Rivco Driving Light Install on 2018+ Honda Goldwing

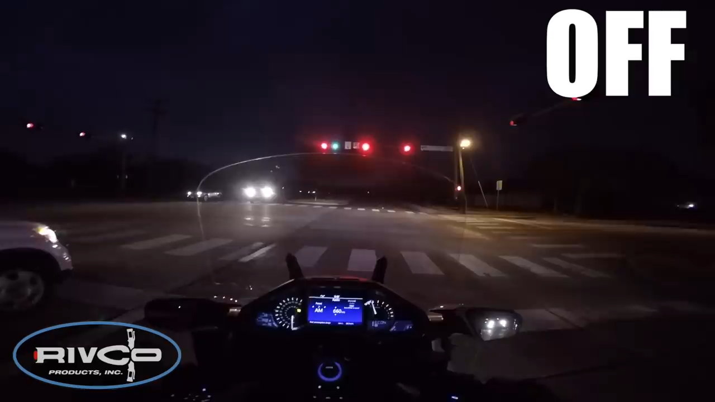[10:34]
Now here I've got the lights off and you'll see in a second when I turn them on the difference. It just really lights up the road, especially a lot of fill light between the front of the bike and,
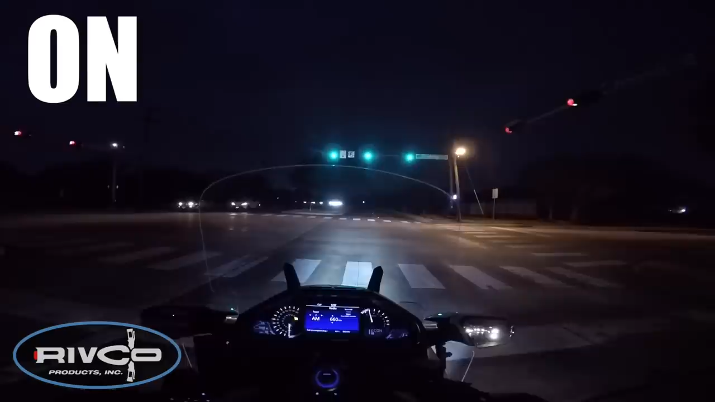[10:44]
you know, where the headlights would normally start lighting up the road. So this is my first test ride. I've got the lights adjusted pretty well. I think you can see what the difference is when I turn them off.
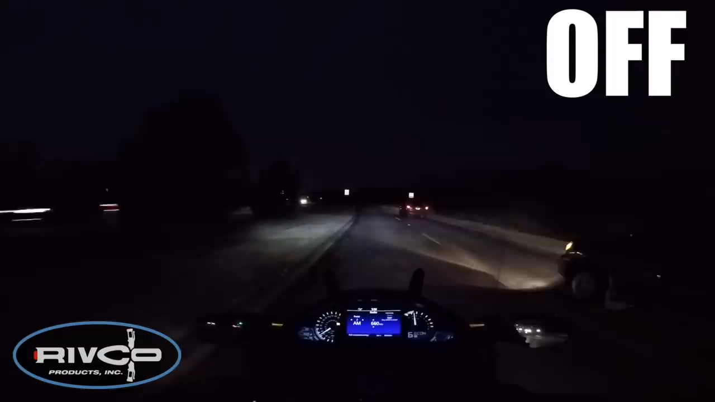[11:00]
Now it'd be easier to tell on a dark street and I'll get a little bit better street here in a second for you to see the difference, but now they're off. And when I turn them back on, it's just a huge, huge difference. There's so much more light that going out to the side, it's hard to tell with a GoPro camera, but you can really see the difference in how they light up the road. Now here I'm on a street close to my house. I'm familiar with, there's a pretty dark stretch up ahead and not much traffic. So it's a little easier to see I've got the lights off right now.
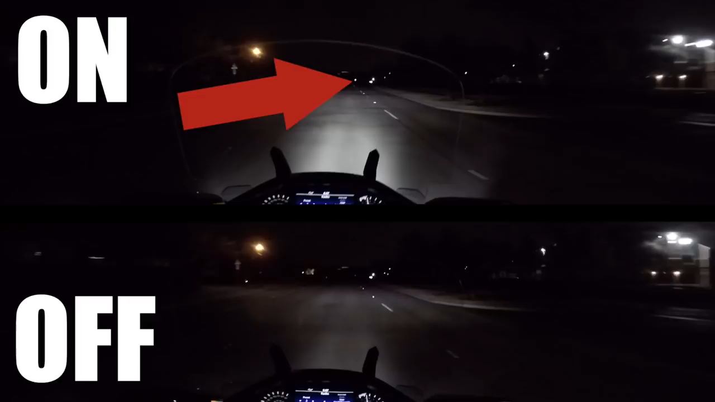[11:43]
that's a sign that's lit up about 300 yards away and you'll notice you can't even see it in the picture down below.